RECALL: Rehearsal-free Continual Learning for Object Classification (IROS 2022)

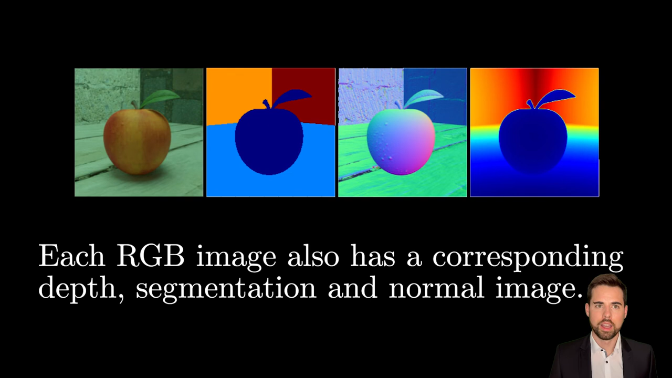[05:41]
As a bonus, we can also get a corresponding depth, segmentation, and normal image, which we added to the dataset.